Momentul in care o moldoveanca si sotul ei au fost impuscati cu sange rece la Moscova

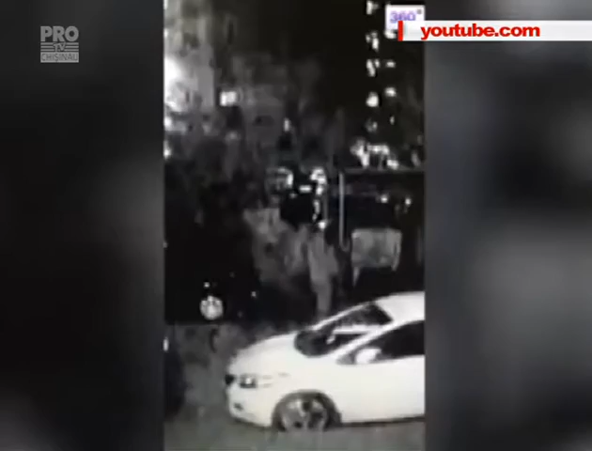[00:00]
Momentul în care cei doi soți au fost împușcați cu sânge rece într-o parcare din apropierea unui bloc delocuit a fost surprins de o cameră de supraveghere. Din imagini se vede cum doi indivii se apropie de cuplu, iar apoi deschid focul.